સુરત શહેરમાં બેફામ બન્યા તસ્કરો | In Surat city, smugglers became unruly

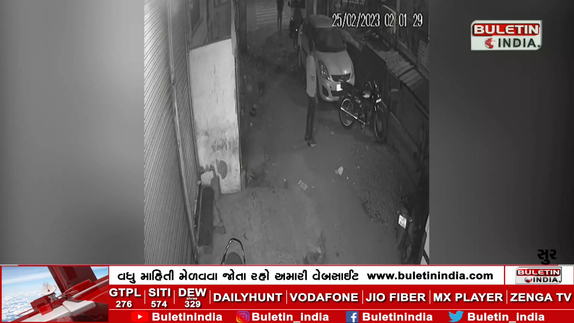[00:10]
सूरत ना उधना विस्तारना काशी नगरमा एक हाथ लारी चोरी थवानी घट सूरत ना सिसी टीवी मां कैत थाईशे, घटनानी पोलीस ने जान कराता, पोलीसे सिसी टीवी फुटेज ना अधारे तपासाद रिशे